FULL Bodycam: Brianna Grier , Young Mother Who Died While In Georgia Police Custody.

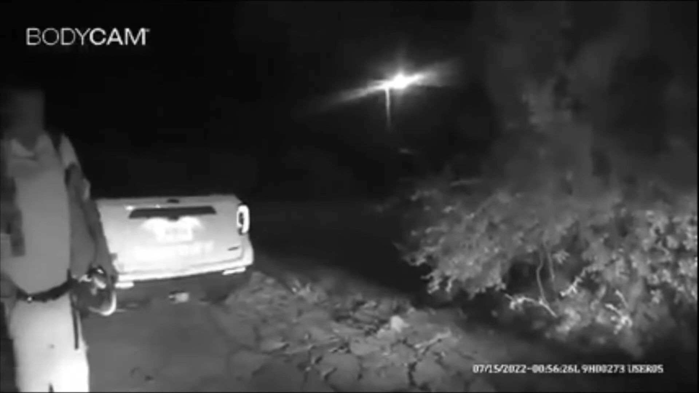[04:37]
No, I just said you said it flashing. Yeah, it should be a little black thing with a little blue light flash. Oh, you know what? It ain't gonna be flash because you don't wanna think of it. Oh, you know it. Nice, yeah.
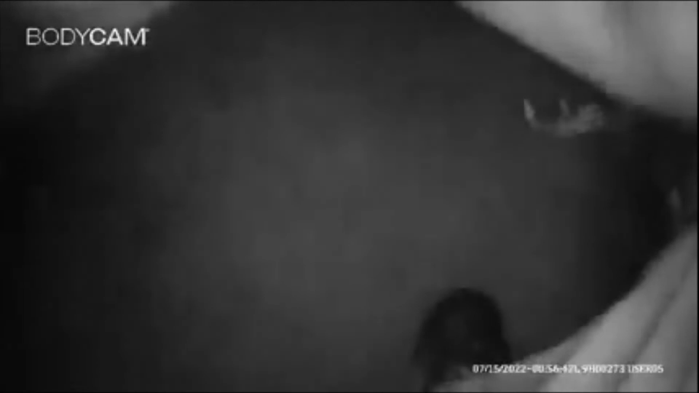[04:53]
Oh, there you go, right there.
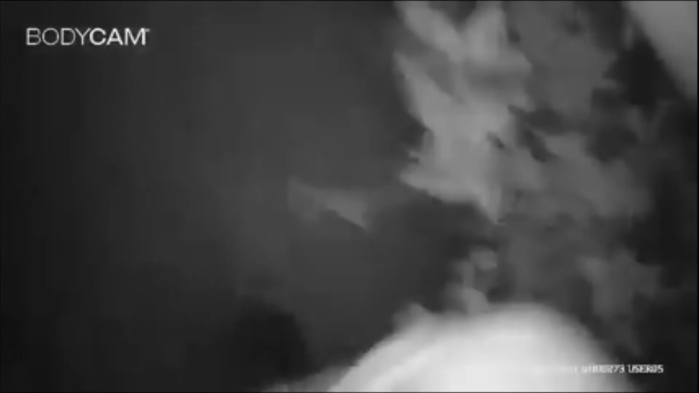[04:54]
What? Right over there. Back tire.
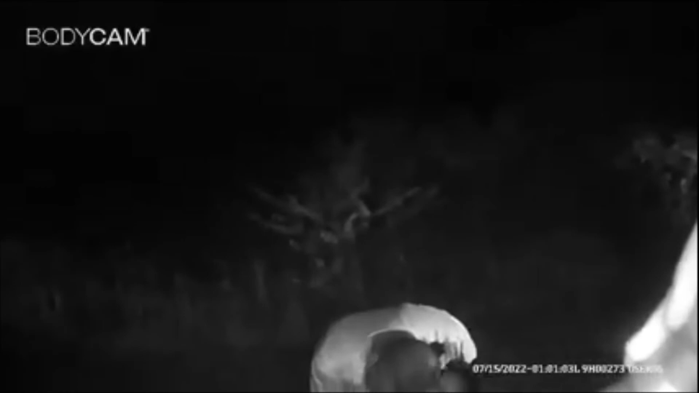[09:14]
fine. Yeah, she fine. She breathing. Brianna.
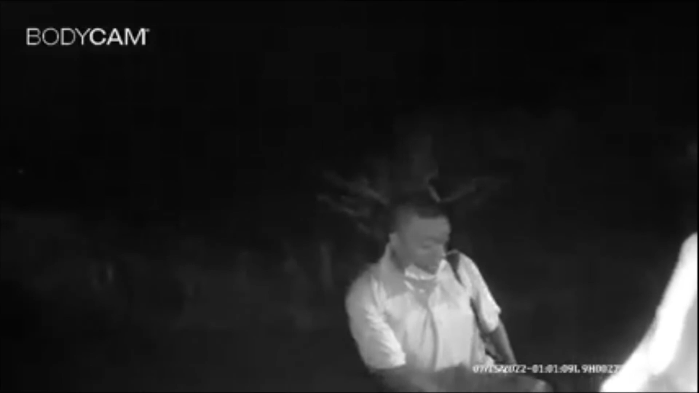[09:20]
Come on, this deputy primer. Come on. I ain't got nothing in the car, no water, no. Don't name. Worry about it. She fine.